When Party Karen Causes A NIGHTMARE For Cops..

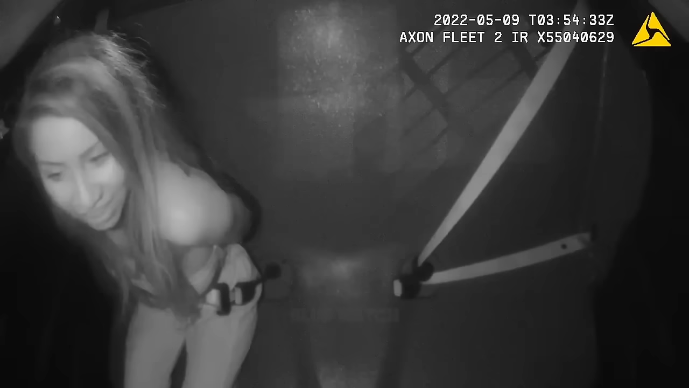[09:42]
This is insanely illegal. You cannot arrest a sovereign citizen for no reason at all. Yeah, dude, you guys are fucking done. You're done.
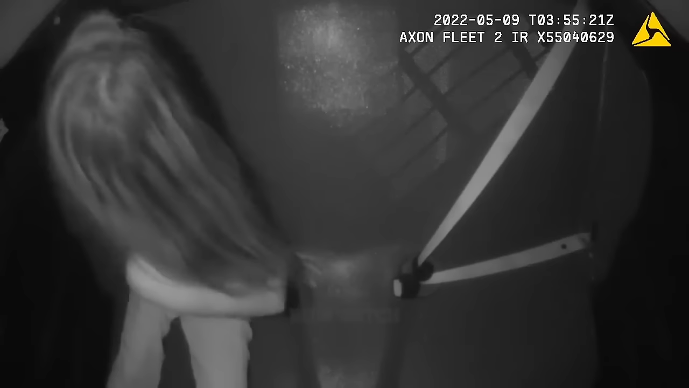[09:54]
You're done. So done. Done! This woman represents the epitome of Karens. She keeps trying to undermine the authority of the officers, and even saying that she wants to talk to the boss, implying that the officers on the scene were not worth her time. Eventually, despite the incredible restraint shown by the officers, they had to resort to pulling her into the car and using some degree of force.